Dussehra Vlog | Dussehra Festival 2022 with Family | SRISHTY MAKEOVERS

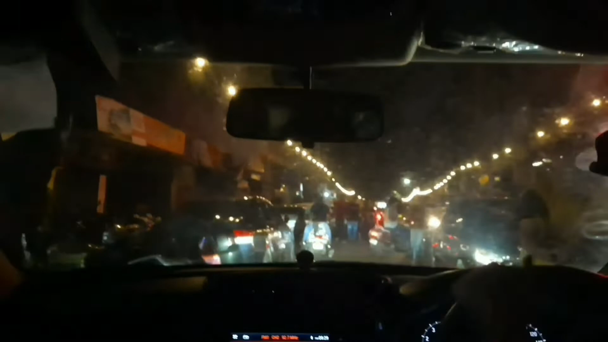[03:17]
हम जा रहे थे वहाँ पार्किंग का बड़ा इशुद है तो में बहुत क्राउड